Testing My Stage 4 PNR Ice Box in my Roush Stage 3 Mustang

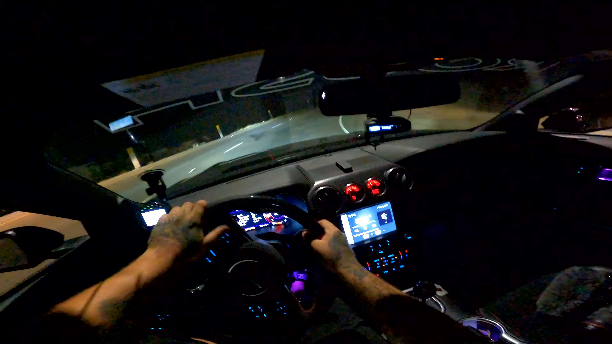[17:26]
all right guys we are getting on the freeway currently and i-182s are at 133 currently and as we get to speed you can see it just continues to drop